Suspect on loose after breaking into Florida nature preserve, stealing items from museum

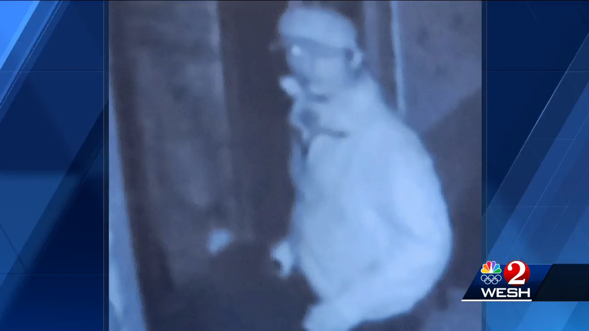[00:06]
Now they're hoping that people will recognize this man who was caught on their cameras.